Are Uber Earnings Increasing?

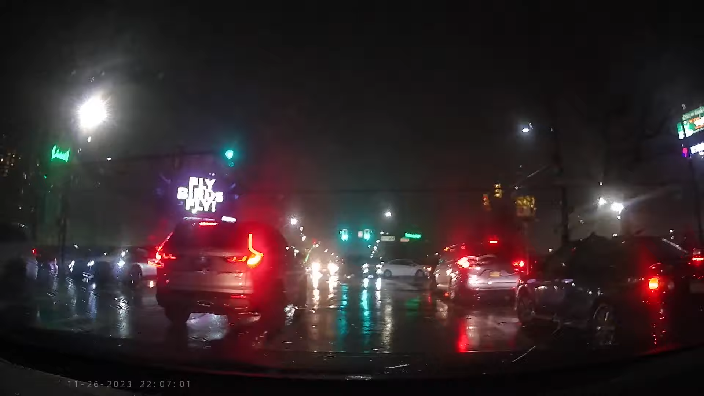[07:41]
in South Philly under an overpass and guilted me into driving them home. Yo bro, you're, you're under the bridge? All right, sounds good. I'll be there in about six minutes. I'm in a black Honda.